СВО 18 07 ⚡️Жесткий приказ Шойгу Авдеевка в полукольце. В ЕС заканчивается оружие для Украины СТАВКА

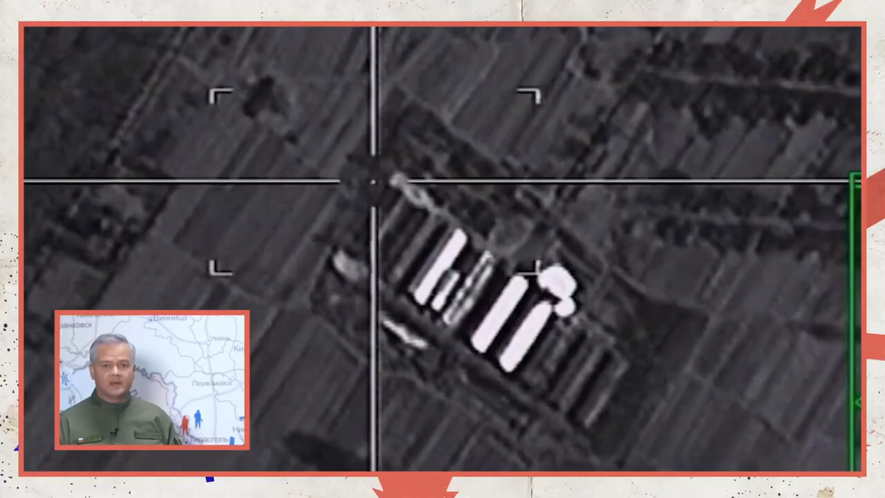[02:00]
три склада с ракетно-артиллерийским вооружением и склад горючего в районе Новоалександровки Запорожской области.
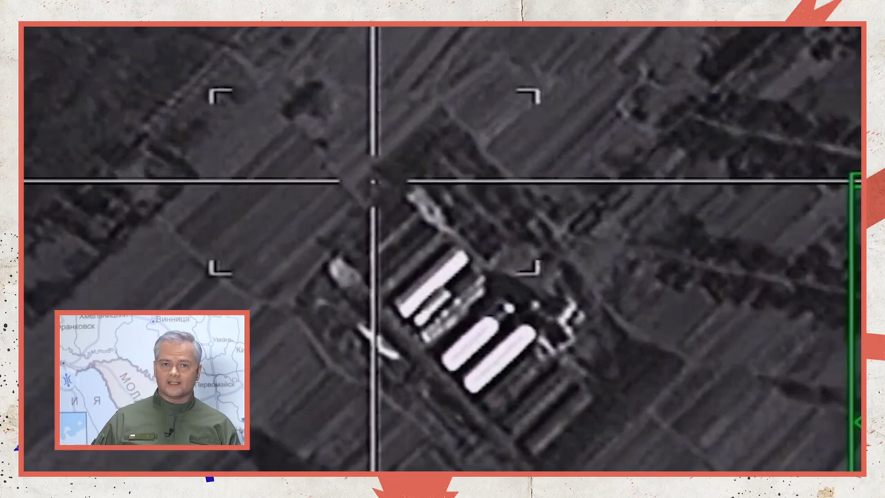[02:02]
Российскими средствами противовоздушной обороны сбиты шесть украинских беспилотных летательных аппаратов.